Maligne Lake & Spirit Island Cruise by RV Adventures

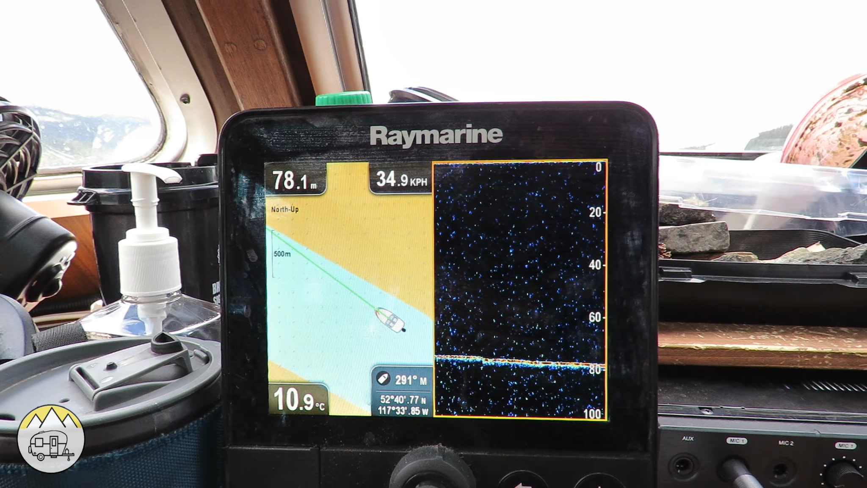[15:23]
On screen: depth 78.1 m, water 10.9°C, speed 34.9 km/h
Bottom profile, the depth. A lot of fishermen have the same thing, and they can find where the fish is in the depth meter.